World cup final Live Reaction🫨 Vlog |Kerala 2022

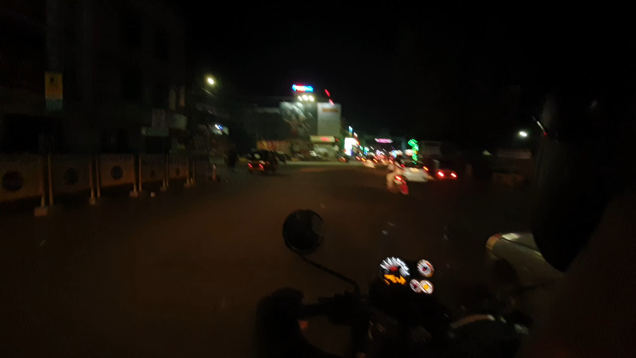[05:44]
ഇനിയിപ്പോ പ്രത്യേകിച്ചൊന്നുമില്ല. അപ്പൊ ഇനിയിപ്പോ നേരെ ഈ റോട്ടിലാണ്, ഇതാണ് എം ജി റോഡ്. ഈ റോട്ടിലാണ് ഞാൻ പറഞ്ഞത് സംഭവം കുറെ എടുത്തിട്ടുണ്ട്, ഇങ്ങനെ വിലങ്ങനെ വിലങ്ങനെ.